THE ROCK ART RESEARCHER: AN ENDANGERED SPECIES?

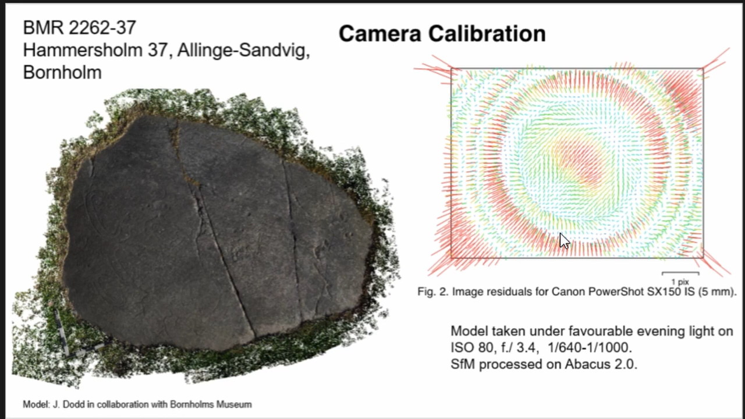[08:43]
Residuals referring to the spread values for the distribution of the points in the model, in turn, leading to precision.
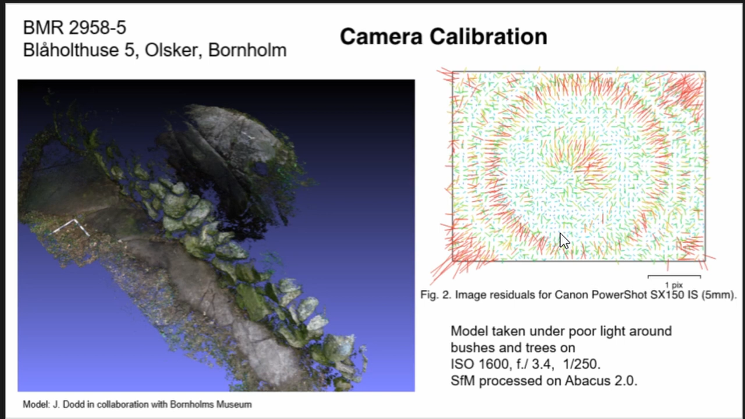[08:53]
I stated in my abstract that models can be manipulated,